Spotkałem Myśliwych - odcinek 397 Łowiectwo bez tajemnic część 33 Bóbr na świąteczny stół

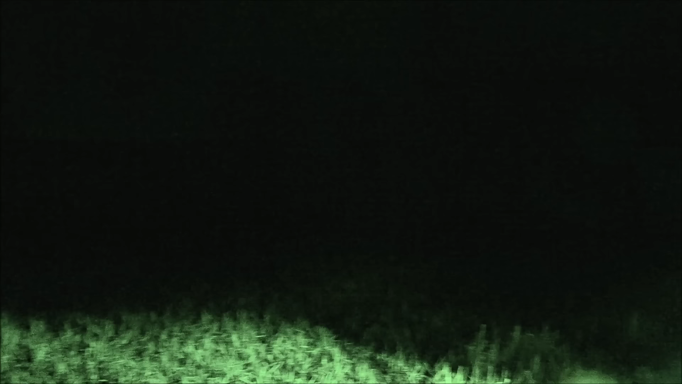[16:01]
Tędy wychodzą po gałęzie, głównie wierzbowe, topolowe,
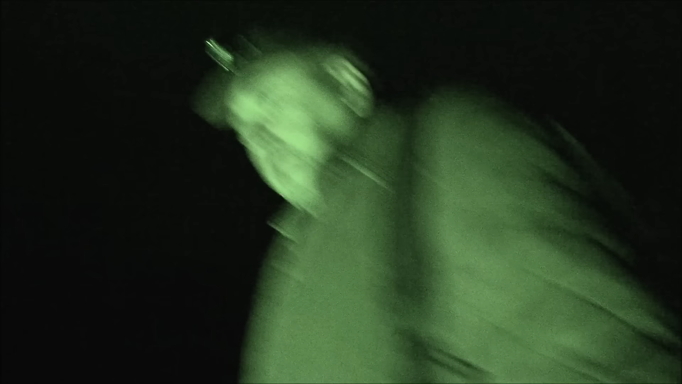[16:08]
które ciągną do rzeki i dopiero w wodzie je zjadają.
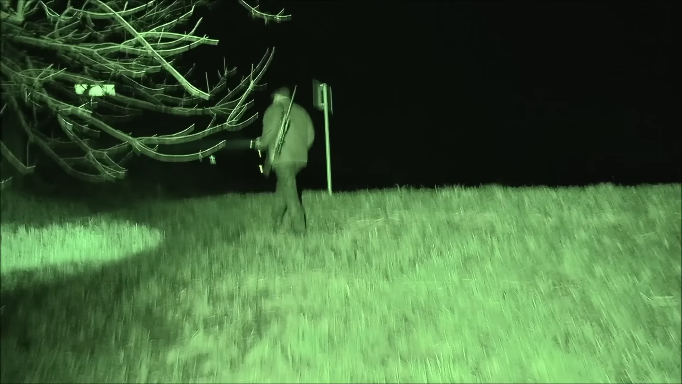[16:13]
Idziemy, trzeba przejść na drugą stronę, bo bobra jest, bób strzelony, tylko trzeba go wydostać.